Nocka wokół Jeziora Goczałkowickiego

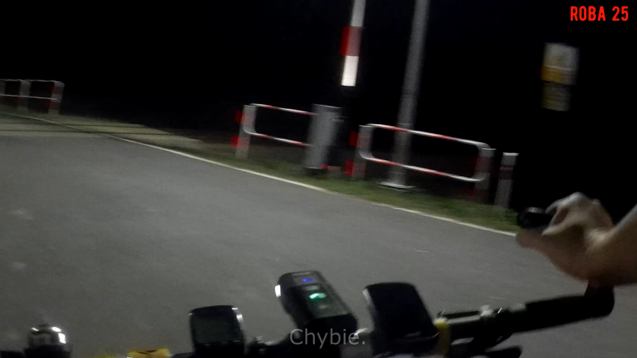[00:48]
No to Chybie Bieniowiec, trasa Katowice Wisła tutaj,
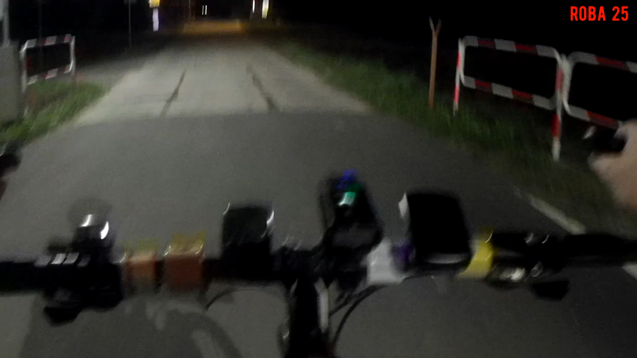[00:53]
a tam dalej już trasa Trzebinia Zebrzydowice, a dalej na Petrowice i tam na Wiedeń, Pragę, Budapeszt. Mają jeździć cudzi od nas właśnie do Wiednia, Pragi czy Budapesztu.
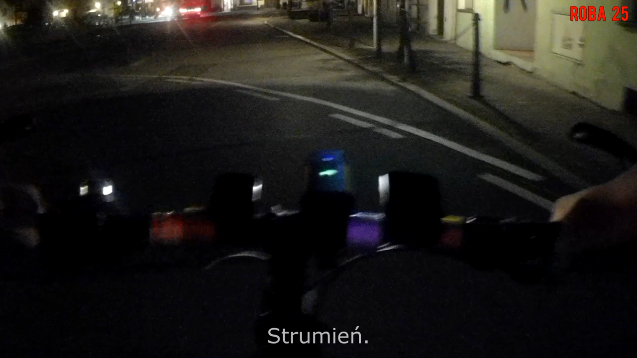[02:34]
Rynek w Strumieniu. Najstarszy ratusz na Śląsku. Ale widzicie, albo i nie widzicie.
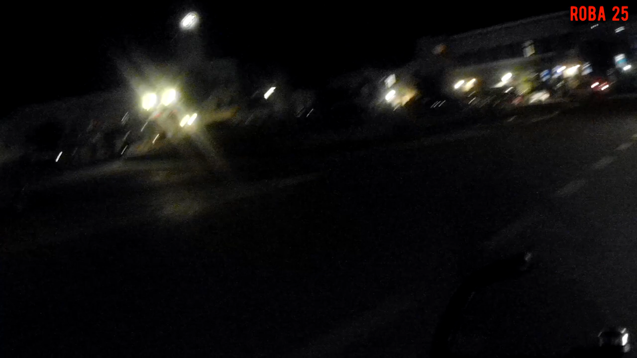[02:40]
Ale fajne miejsce. Wiecie, dzisiaj jest środa, 20 września.
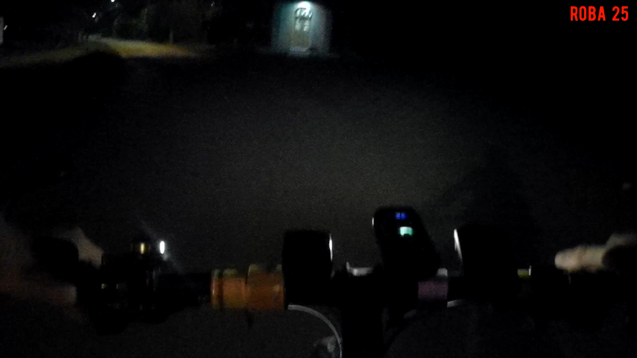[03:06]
Tutaj mamy taką ładną kapliczkę. Fajnie się świeci.
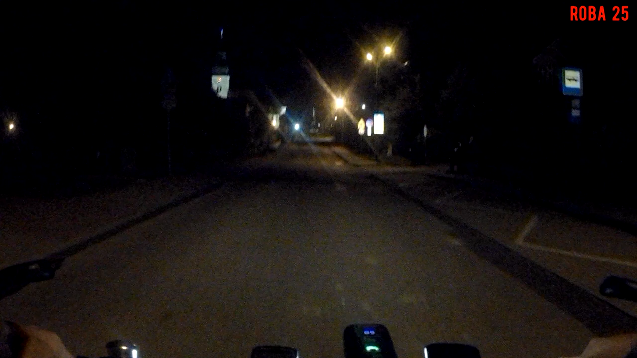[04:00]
To już jest studionka. Jest już 5 po 9 na wieczór, oczywiście. Zresztą widać, że jest zima. Ktoś nie widzi, to chyba jest ślepy. Ale widać też bardzo ładnie tutejszy kościół. Widać fajnie tutaj też. O, myślę, że to jest droga wyremontowana, ale niestety nie jest.
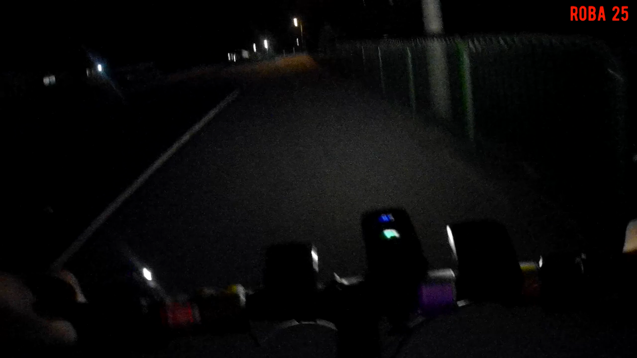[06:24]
Tutaj wybudowali fajną ścieżkę rowerową. Także spoko.
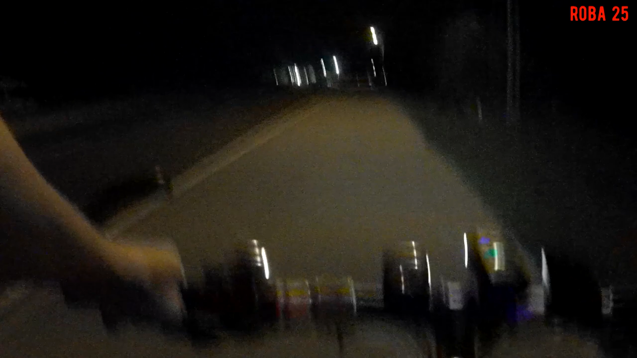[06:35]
Apoloniusz Steiner kandyduje, no proszę. 7 km od Wisły Wielki.
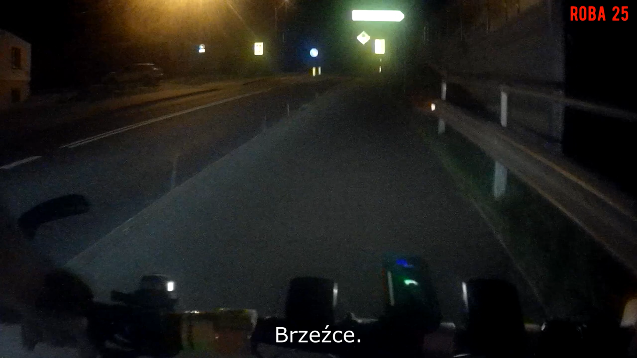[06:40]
Chyba jednak widzicie. Z prawej strony są wyciszenia, więc niestety nie uwidzicie kościoła. Ale ja wam go pokorzę. Także spokojnie. Tam jakieś świnie piszczą. Kwiczą.